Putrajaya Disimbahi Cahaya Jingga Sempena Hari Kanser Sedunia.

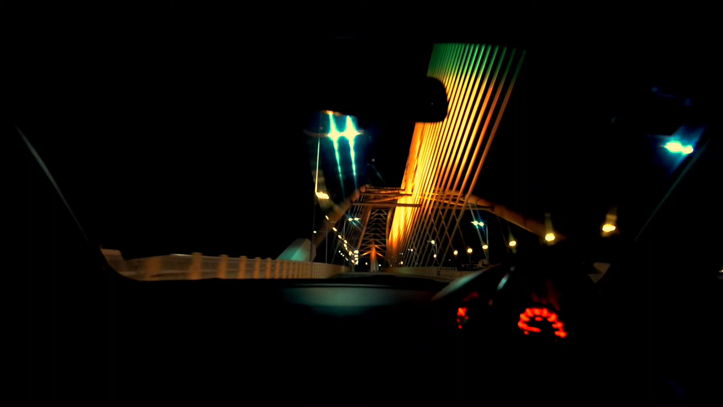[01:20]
Jambatan Seri Saujana ni pun kalau hari biasa lampu limpah ni akan bertukar-tukar kejap biru, hijau, kuning, dia campur-campur macam warna pelangi pun ada cuma pada waktu kampen ataupun sambutan Hari Cancer ni dia matikan ataupun dipasang dengan warna jingga sahaja
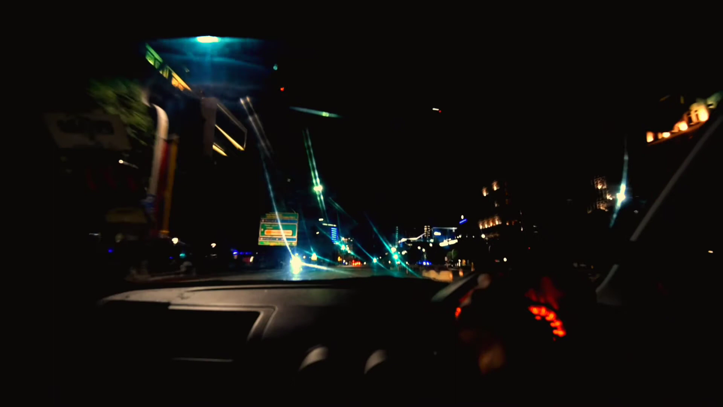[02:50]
dia just maintain warna asal bangunan masing-masing lah ni memang sunyi lah suasana dia macam ni lah suasana malam dia Putrajaya waktu PKP
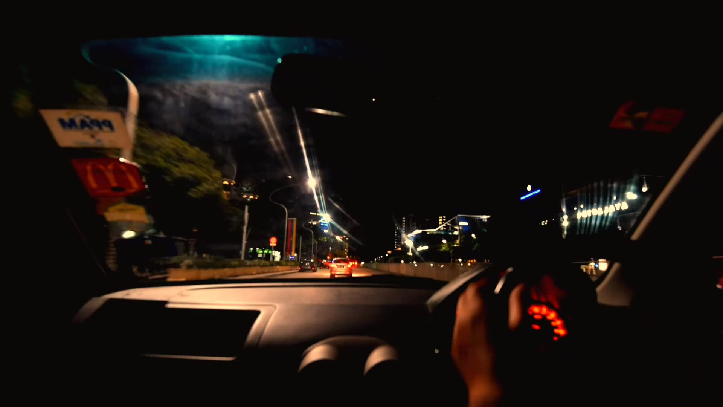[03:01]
dan waktu ni juga bangunan PICC tu dia pasal lampu cuma saya lambat perasan lah kalau syut waktu malam ni dia dah borderline dia tu dah hitam lah jadi saya tak ambil lah kalau saya tahu awal tu dia dah syut lah maksudnya pasal bukan selalu ataupun bukan hari-hari bangunan PICC tu dia pasang lampu kecuali ada function je dan masa PKP ni mana ada function kan kurang lah kurang bila dia sekadar just penggunaan santai ringan-ringan tu